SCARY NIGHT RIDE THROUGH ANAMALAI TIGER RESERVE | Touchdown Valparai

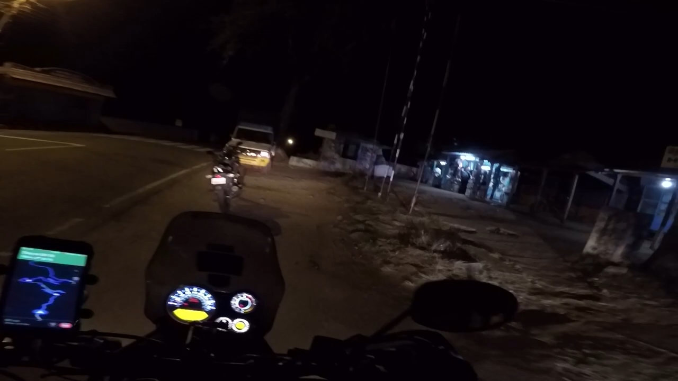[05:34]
bolero guy, no? Huh? The bolero guy. Ah. We stopped, remember?
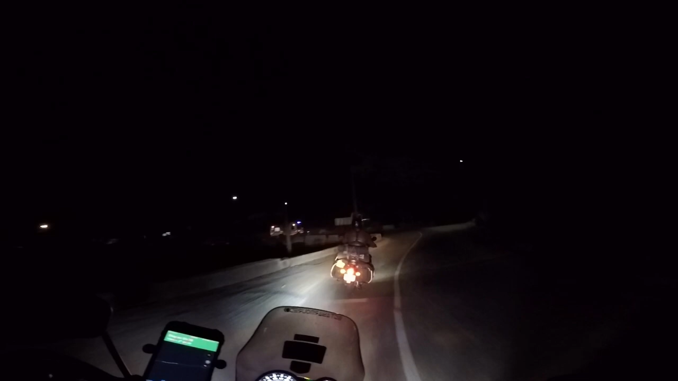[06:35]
There's an ambulance here. Wonder what happened. A couple of tea shops, and there are lorries which are parked to eat dinner and drink tea. It's only 8 p.m. right now, guys, and you know, people have already started shutting things down here.
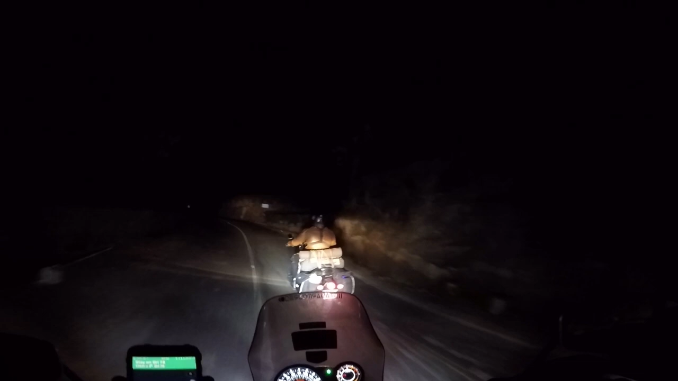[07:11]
Okay, so the tea gardens have started to our right. We can't really see because it's dark. The main question is, are we going to get a room or not? The most important thing. Because we surely can't ride down after this. Accident zone goes low. Oh my god, the people walking here.
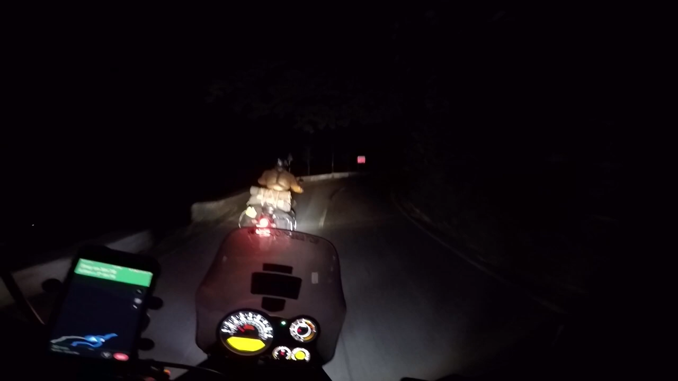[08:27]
I can almost feel myself going into that pit. Damn it. Carelessness, carelessness. Mayandi Mudak. We have a bus stop here at the hairpin, waterfall west.
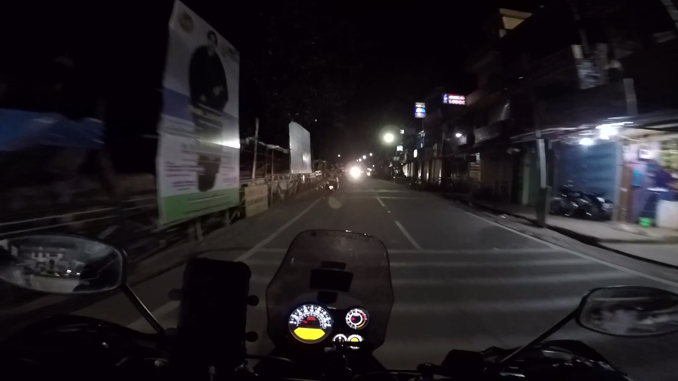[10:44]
And we are off. It is 9:39 right now and almost everything is shut here. And it's very, very cold. We're off to look for a hotel to stay. So this place called Green Hill. Let's see how it is.